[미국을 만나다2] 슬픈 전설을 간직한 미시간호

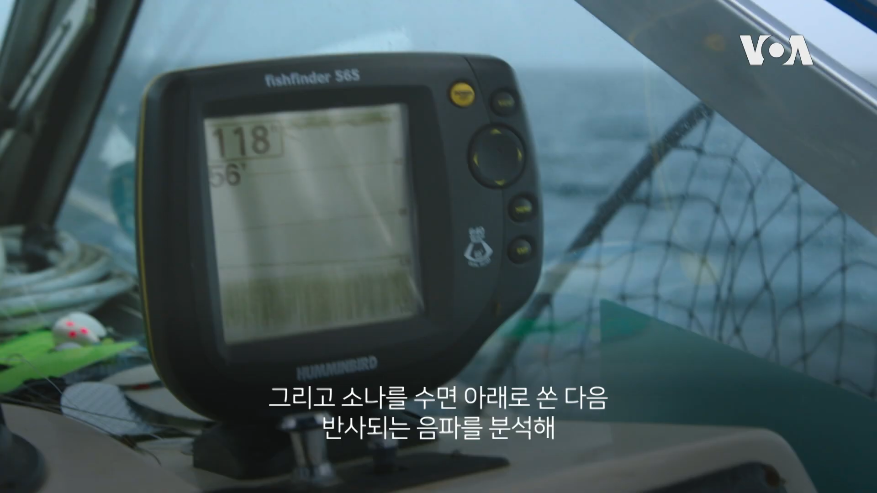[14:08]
So the sonar, that's sending sound waves down, and the sound waves will bounce off the bottom or a fish.